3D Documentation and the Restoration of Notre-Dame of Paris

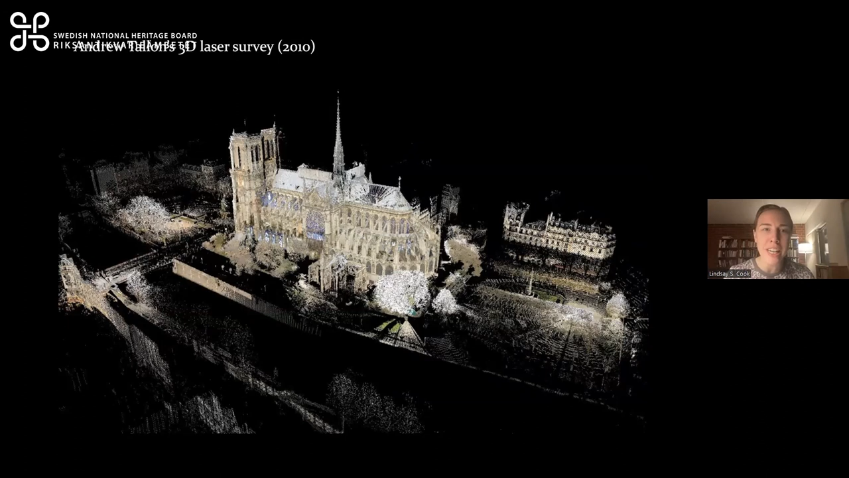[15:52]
especially if you look at the North Tower, you'll notice additional holes in the survey.